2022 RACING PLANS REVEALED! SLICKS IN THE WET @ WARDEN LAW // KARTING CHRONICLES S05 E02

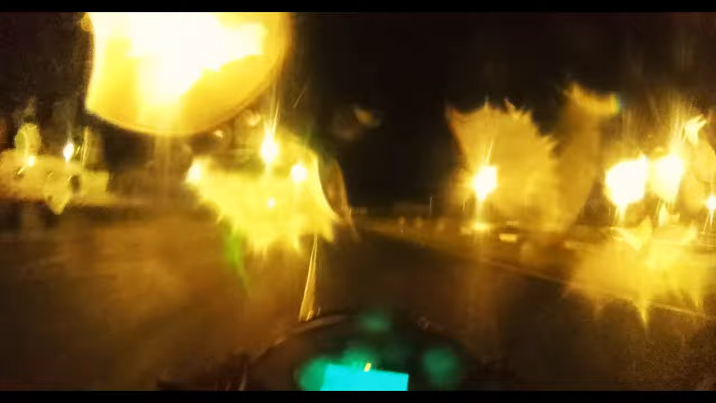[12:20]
As you can see, with the visor down, this is what I can actually see, or, in this case, not see. Yeah, in the wet, especially when you're on slicks,
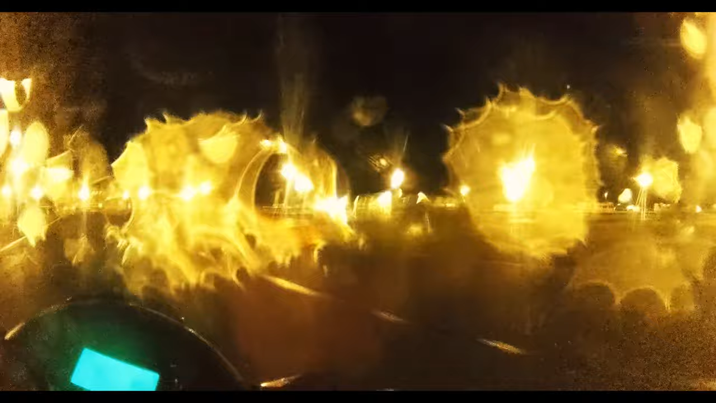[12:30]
you just want to smash the curbs to help rotate the car, turn in a bit earlier, turn off the rubber line where the grip normally is in the dry.
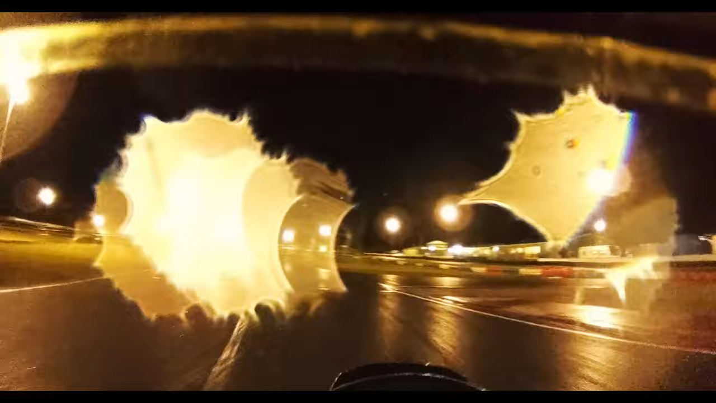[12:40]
In some cases, it might mean taking a wide line, and in this case, sometimes taking a tight line, just the general consensus is to get off the rubber that's normally laid down by the slip ties in the dry. And, yeah, there's some very expensive sounds as we're going through this chicane, the clouds have a lot of these clever. The centre line on this track is like ice. As you can see, that black line is just, yeah, you get a win on that.